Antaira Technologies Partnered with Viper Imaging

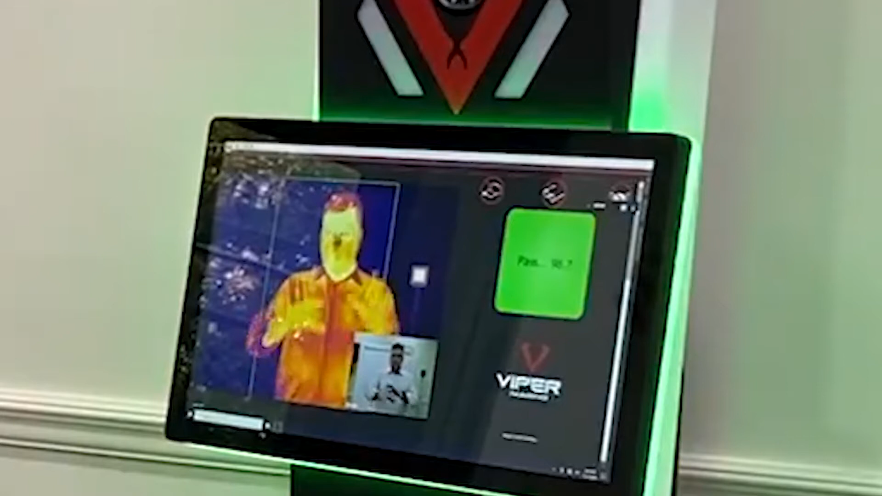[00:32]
and this is a scanner that can be used at airports,